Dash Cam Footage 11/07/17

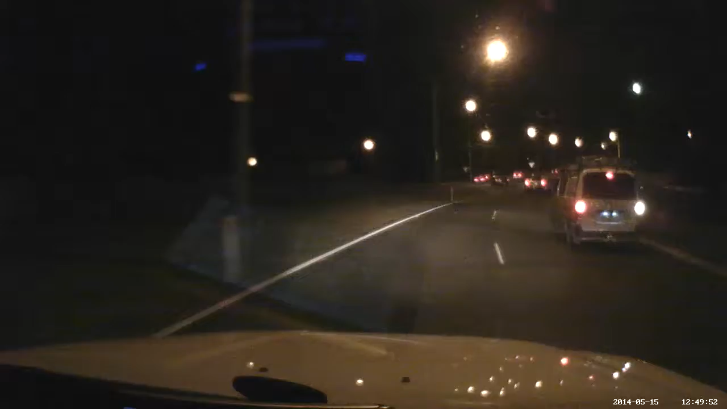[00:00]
What is going on with people tonight? Fucking hell! Fucking idiot! Oh Jesus! Fucking hell! What is going on with people tonight? Fucking idiot!